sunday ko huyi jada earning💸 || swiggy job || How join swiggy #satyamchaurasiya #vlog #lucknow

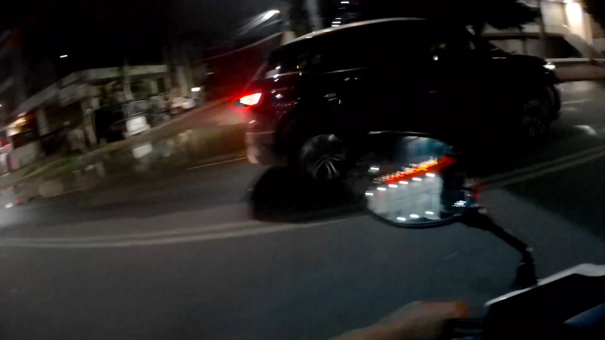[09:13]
राधे लाल से ऑर्डर मिला है बास्केट चाट का। इतनी देर से मैं वीडियो नहीं बना रहा था क्योंकि ऐसी एरिया में पहुंचा दिया था कि वहाँ अंधेरा ही था,
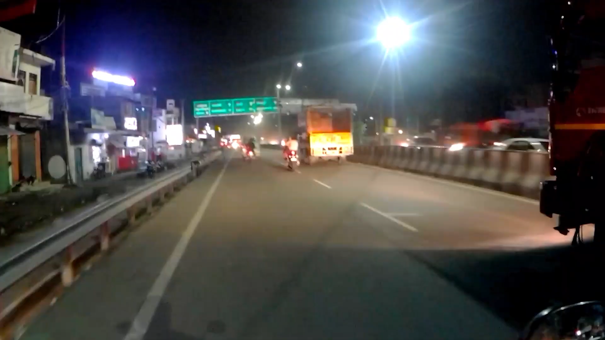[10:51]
दिखेगा मेरे राइट हैंड पे उच्च न्यायालय, न्यू हाई कोर्ट। बहुत ही खूबसूरत, बहुत ही उम्दा बना। ओ तेरी, ओले ओले मैम, ओले ओले हाईवे है
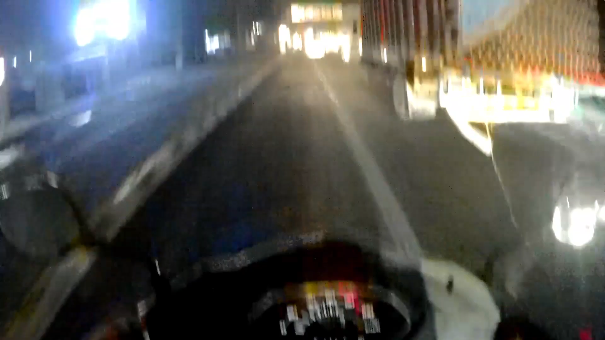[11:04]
भाई साहब।
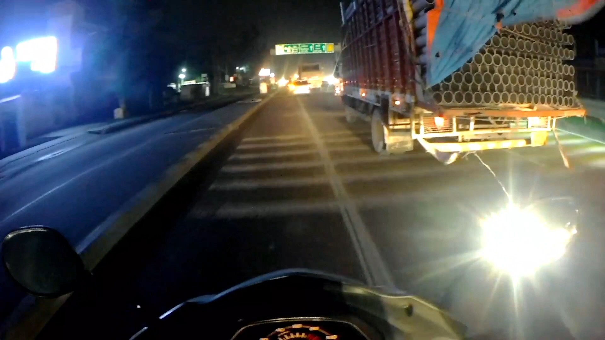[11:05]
देवा अयोध्या बस्ती है, हमें देवा जाना है। अरे देवा रोड पे जाना है, देवा नहीं जाना है।
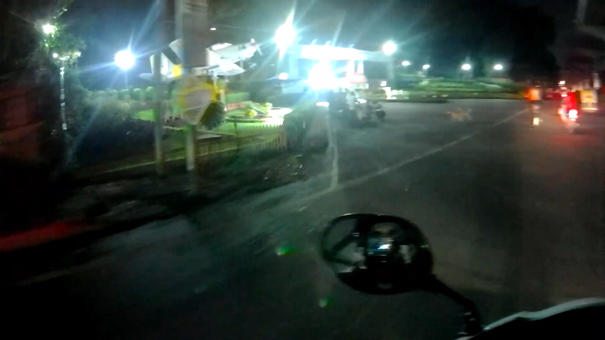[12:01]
देखिए चल का गेट मस्त लग रहा है ना, और भाई जी साइकिल।